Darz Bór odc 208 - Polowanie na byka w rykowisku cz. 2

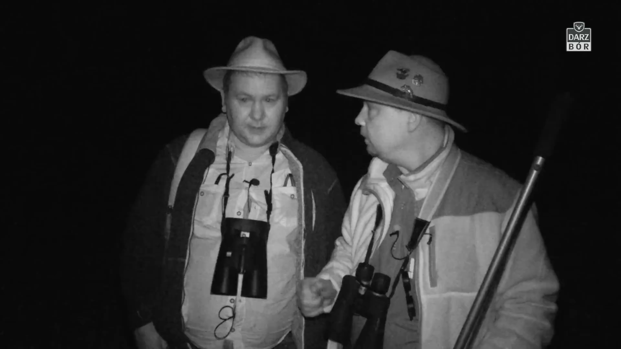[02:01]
Także dlatego wszelkie środki ostrożności. Po cichutku podejdziemy, zobaczymy, ocenimy, co to za byki, tak? Zapraszam. Nadal ciemno.
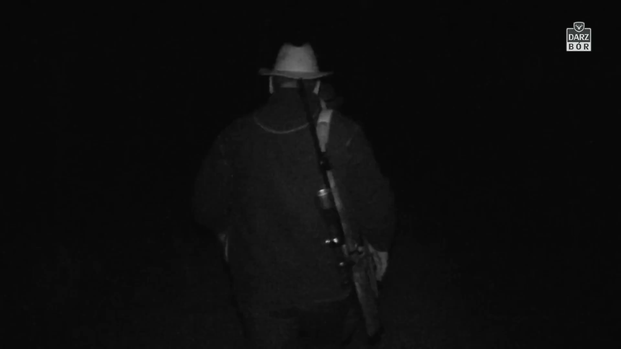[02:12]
Idziemy gęsiego, by nie robić zbyt dużego zamieszania. Gdy docieramy w okolice śródleśnej polany, padają kolejne instrukcje dzisiejszego przewodnika. Doszliśmy już do łąk. No niestety jeszcze o tej porze jest duże zamglenie,
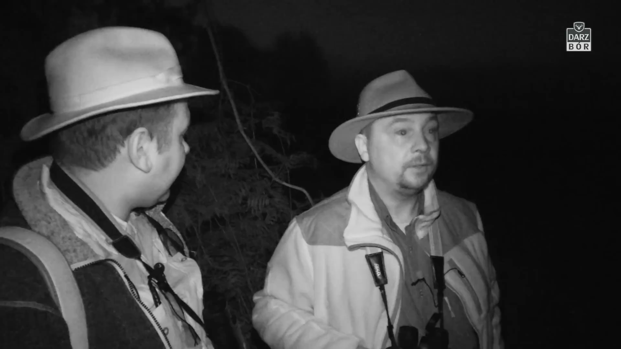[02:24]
ale to zamglenie również może nam bardzo pomóc. Jurek, pierwsza zasada. Jeżeli będziemy podchodzić do byka ryczącego, to staramy się doskakiwać w momencie, kiedy on ryczy. Kiedy nie przestaje ryczeć, stajemy. Podobnie jak polowanie na głuszce. Dokładnie tak samo, tak. Teraz sobie posłuchamy, gdzie co ryczy. Jarek to profesjonalista. Doskonale zna łowisko i łowieckie rzemiosło.
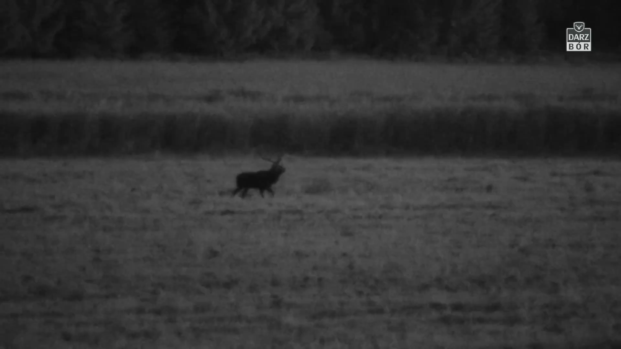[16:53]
Jeleń tylko z jedną tyką. Myłkus. Teraz wszystko dzieje się bardzo szybko. Jarek pozwala Jurkowi złożyć się do byka.
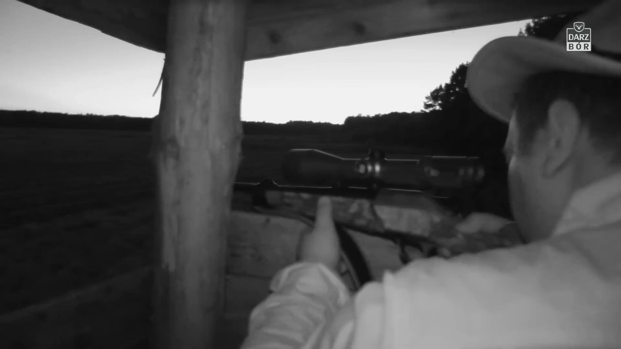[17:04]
Jednak ten wciąż idzie w stronę lasu i nie zatrzymuje się.
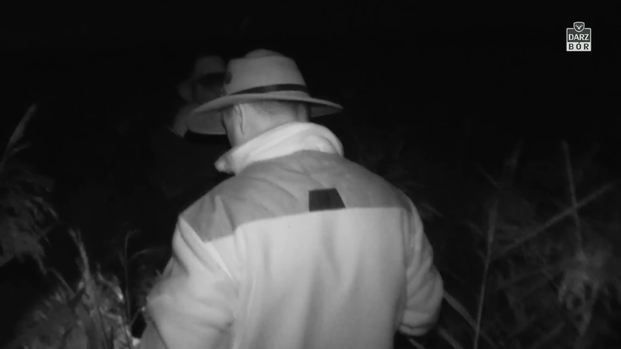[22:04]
Dojście do martwego byka nie było łatwe. Musieliśmy całą ekipą przedrzeć się przez gęste, wysokie na kilka metrów trzciny.
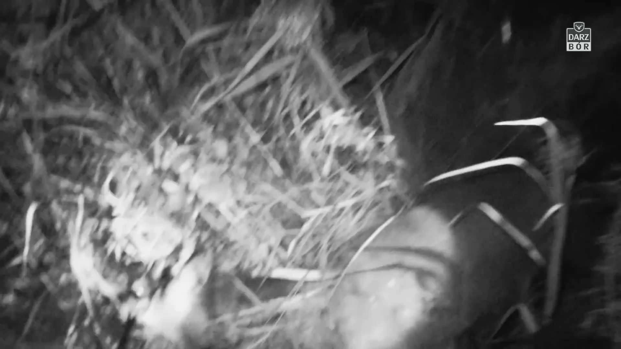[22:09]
Kiedy dotarliśmy, zobaczyliśmy myłkusa w pełnej krasie. Najbardziej szczęśliwy był oczywiście Jurek. To było to, co widziałem w lornetce, to, co widziałem w lunecie.